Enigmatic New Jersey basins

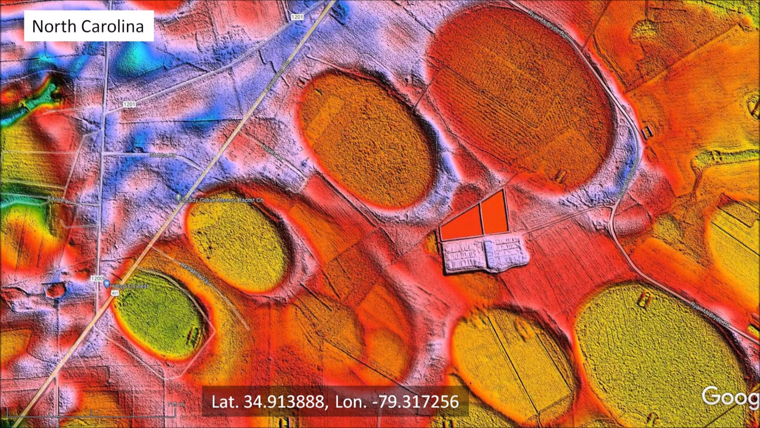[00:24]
This LiDAR image illustrates all these features, including the fact that many bays overlap while retaining their elliptical geometry. The mathematically elliptical geometry of the Carolina Bays can be confirmed by plotting points along their perimeter and fitting the points with ellipses using the least squares method. Ellipses are conic sections, and this implies that the Carolina Bays originated as inclined conical cavities, as can be confirmed by impact experiments on a viscous target.
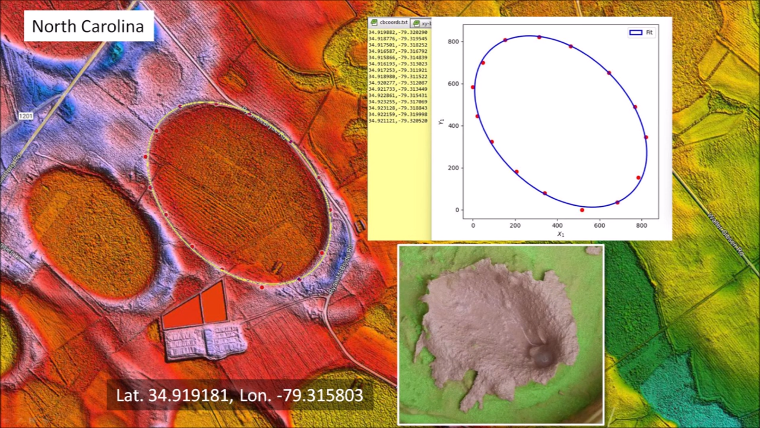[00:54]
The Glacier Ice Impact Hypothesis proposes that the Carolina Bays formed from impacts of glacier ice ejected by one or more extraterrestrial impacts on the Laurentide Ice Sheet during the Ice Age.
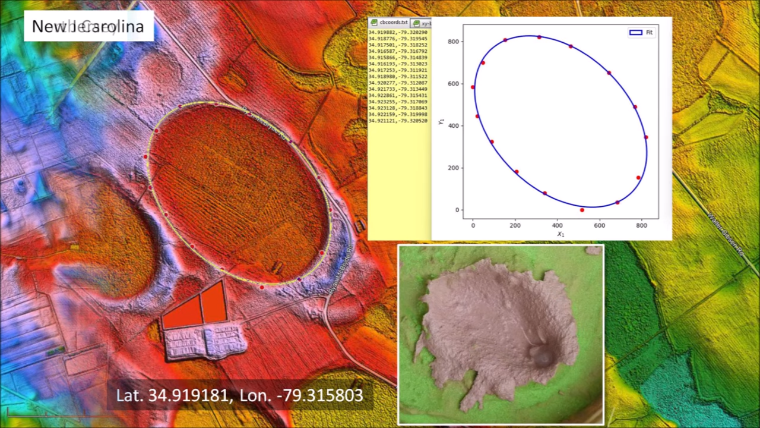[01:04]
New Jersey has few elliptical Carolina Bays. This LiDAR image around the town of Friendship, New Jersey shows many circular Carolina Bays that look like the scars of a shotgun blast. Most of these bays measure approximately 200 meters in diameter, and because they are almost circular, it is almost impossible to determine their orientation.
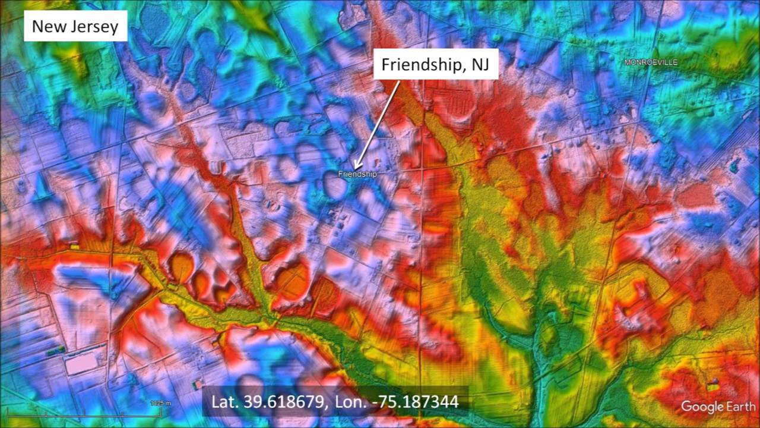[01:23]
New Jersey also has many Carolina Bays shaped like guitar picks. This is a characteristic that is usually found on inclined terrain. These geological features are located approximately two miles southeast of Budtown, New Jersey. In South Carolina along the Savannah River, there are many Carolina Bays on inclined terrain that have a guitar pick shape.
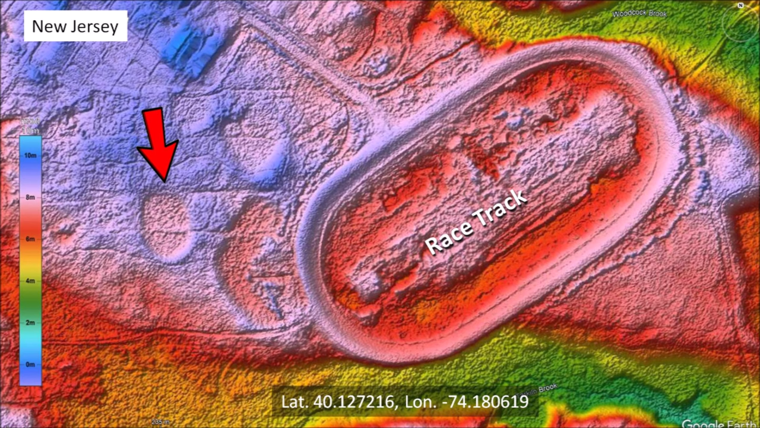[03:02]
The large oval structure to the right is a one-mile racetrack. A closer look reveals a well-formed raised rim characteristic of the Carolina Bays.
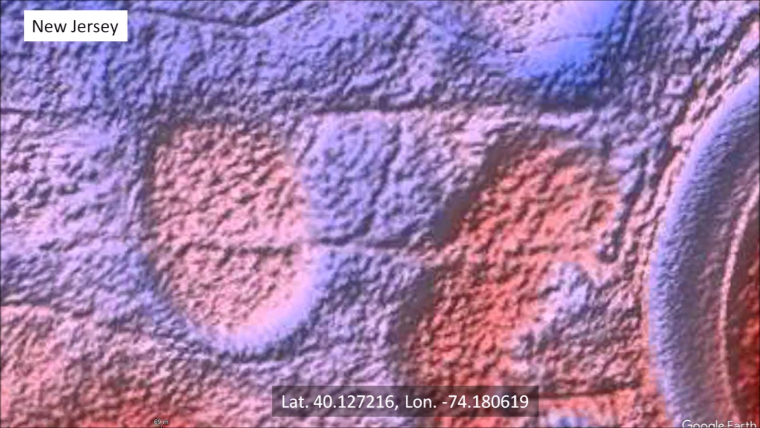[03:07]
Selecting points along the perimeter of the basin and fitting the points with an ellipse shows a good fit. All the points are along the path of the ellipse. This basin has an azimuth of 156.48 degrees.
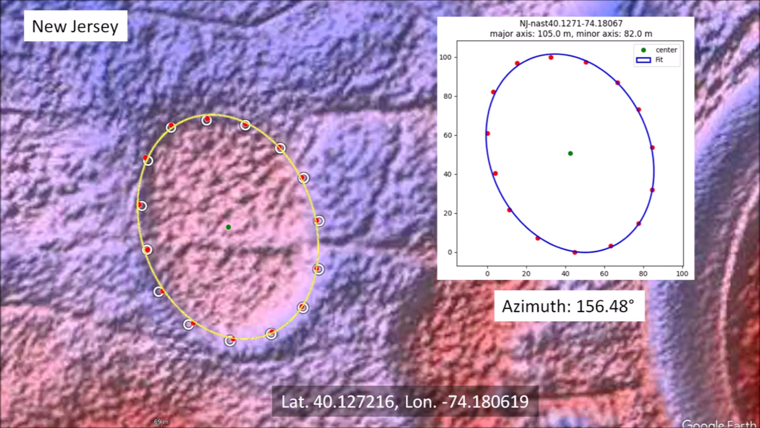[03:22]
Here is another example of a well-preserved elliptical basin near Cedar Glen Lakes, New Jersey. There are other basins in this image, but most of them are highly eroded.
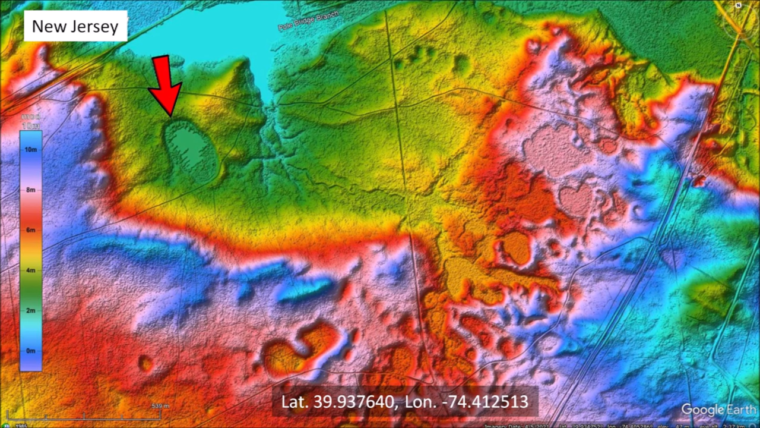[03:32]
A closer look shows a prominent raised rim around the basin, a fluvial channel leading into the basin from the west,
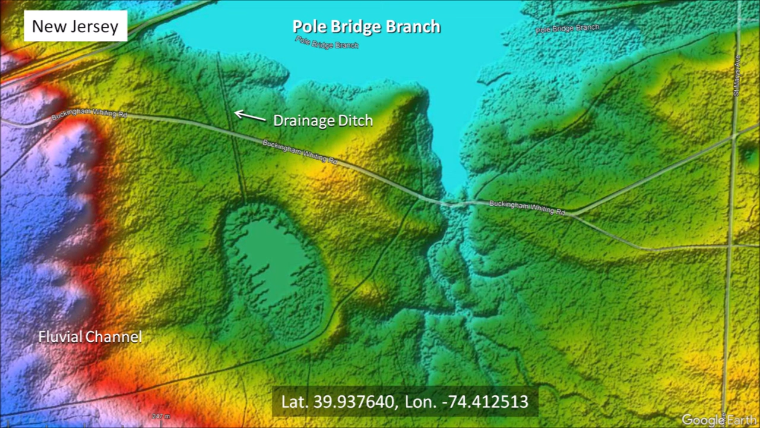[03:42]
and a straight drainage ditch on the north side leading toward the pole bridge branch that eventually flows into the Delaware River in southwestern New Jersey. We can select points along the perimeter of the basin where the rim is well-defined and fit an ellipse to the points.
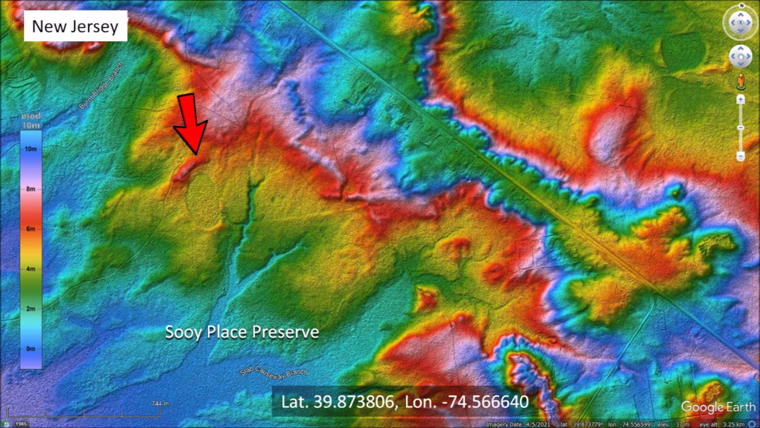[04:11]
The raised rim on the south side of the basin is quite prominent, but the shape of the basin has been distorted on the northwest side.
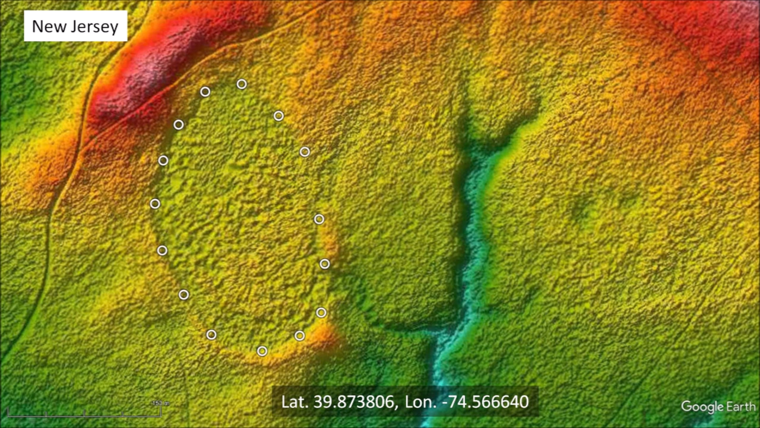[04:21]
As usual, we select points along the perimeter of the basin to test its electricity. Not all the points fall along the path of the ellipse. On the northwest side, some of the points are inside the ellipse because some material flowed from the higher elevation ridge on the north of the basin causing the deformation. This basin has an azimuth of 164.93 degrees.
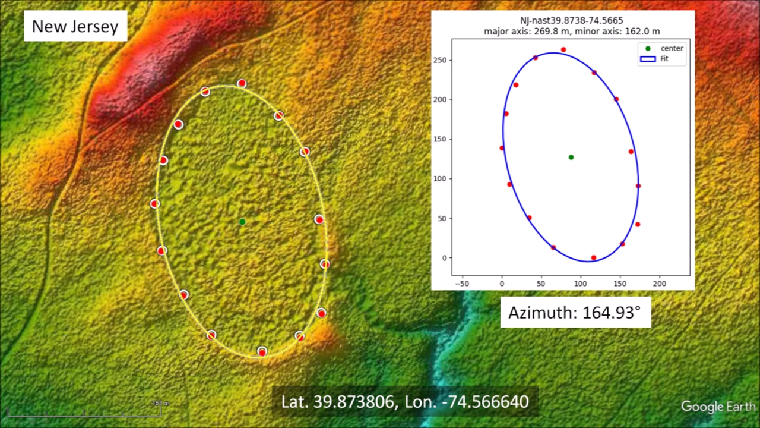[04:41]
By extending the azimuths of the basins, we see that they point in the direction of Hudson Bay.
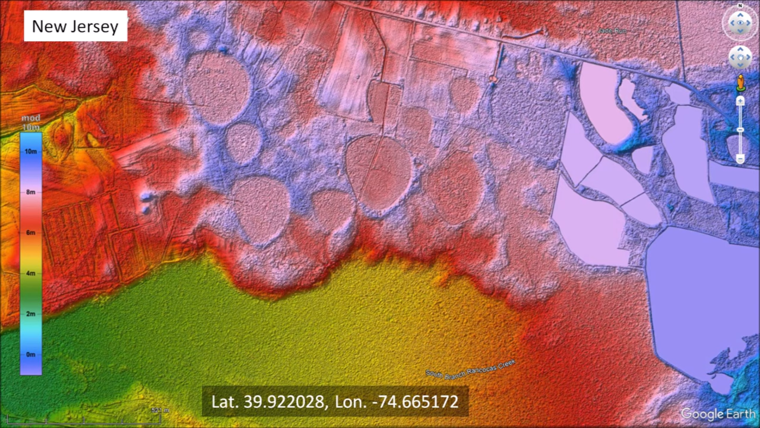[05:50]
Using the Google Earth ruler, we can estimate that the bay was made by a projectile
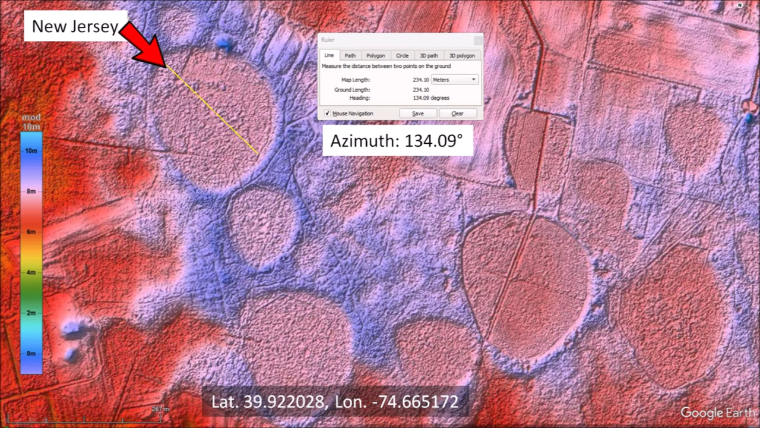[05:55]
coming at an azimuth of 134.09 degrees.